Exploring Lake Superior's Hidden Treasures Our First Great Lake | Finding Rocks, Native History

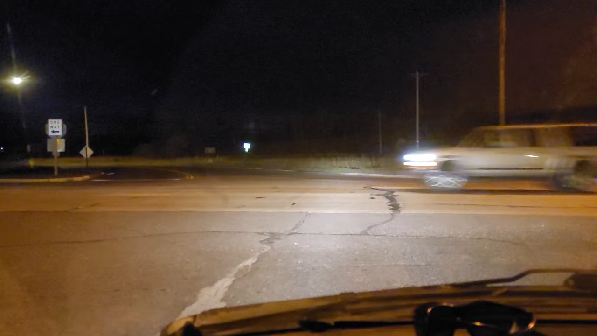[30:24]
And making a left. And right here, there is a sign that says rest area. We try to camp legally just to be goody two-shoes. No, but to set a good example, because that's how spots get closed off, is people camping illegally.